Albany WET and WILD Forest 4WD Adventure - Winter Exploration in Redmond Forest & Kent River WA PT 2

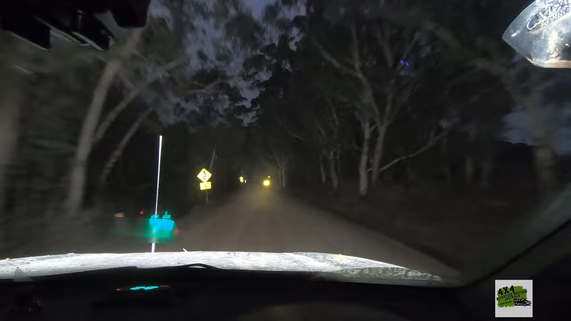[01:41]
Mate, my high beams are shocking. Night driving is always a bit of an adventure for me. I do like night driving because everything makes it feels like you're driving into the forest at night time. It's getting more and more interesting. It's got dark, and we will soon be in the campsite.